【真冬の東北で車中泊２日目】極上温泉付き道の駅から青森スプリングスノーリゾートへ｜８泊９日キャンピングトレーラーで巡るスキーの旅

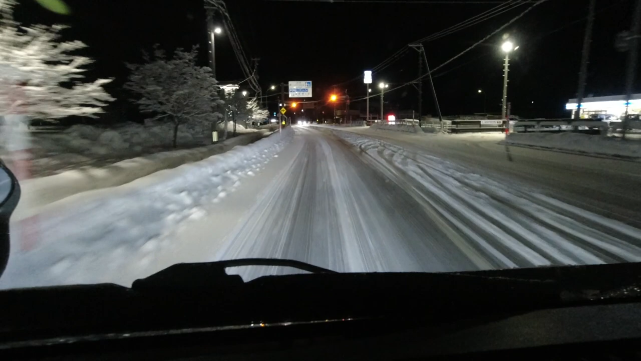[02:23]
うん、道の駅。 ちょっと待って、ここでいいじゃない、そしたら。 あ、そうする？ うん。 で、奥温泉だったよね。 そうだよね。これ温泉じゃん、ほら。お、急遽変更。